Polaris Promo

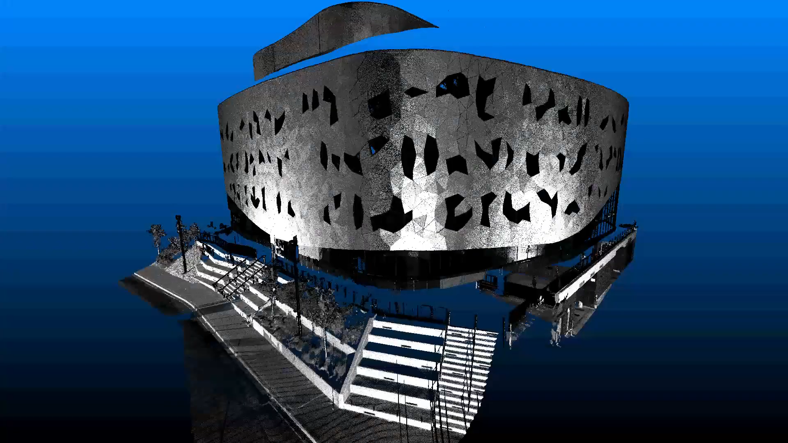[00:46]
Our Atlas scan software provides you with the tools to view and inspect data,
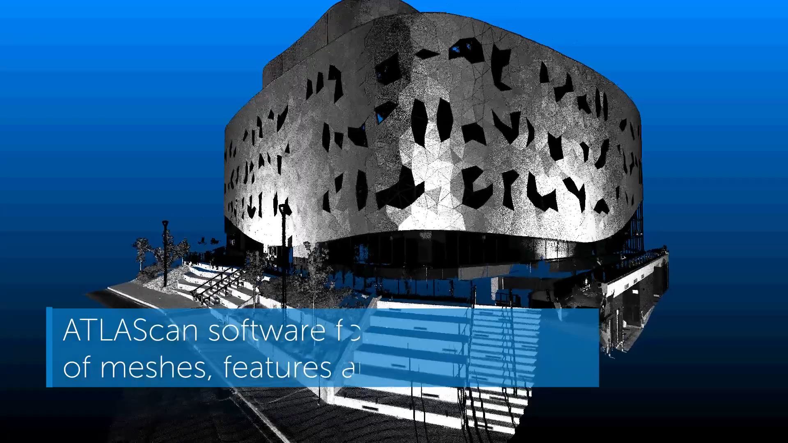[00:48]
ensuring that your scan coverage is complete and accurate.